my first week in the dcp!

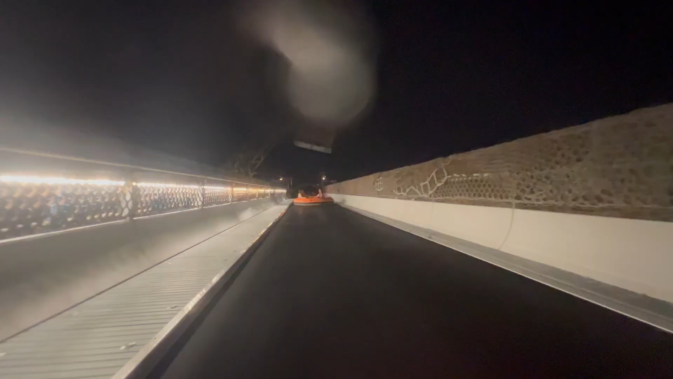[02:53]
We're gonna drop out of the yo, and it's pitch black too. I'm scared.